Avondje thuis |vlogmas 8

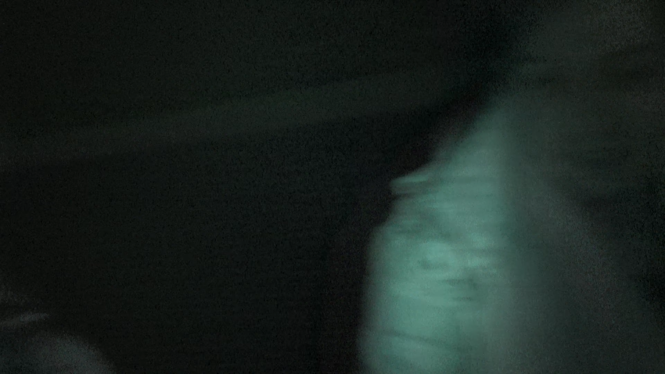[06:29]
We zijn boeven aan het uitlaten. Het is hier heel donker. Vandaar dat jullie ons nu in het groen zien.